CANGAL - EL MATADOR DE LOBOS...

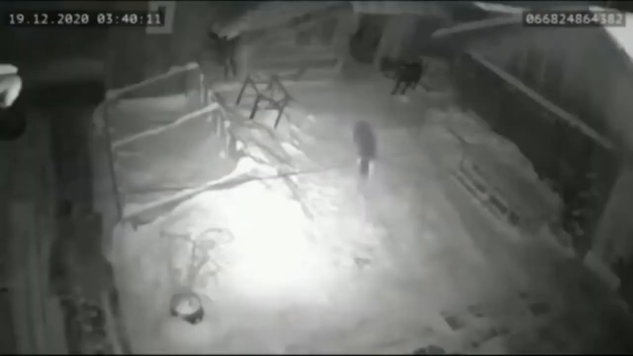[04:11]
Vive en el área en Cámara que combate a muerte de dos perros como parte de los lobos en uno de los patios allí. Los depredadores atacaron a los perros en diciembre del año pasado.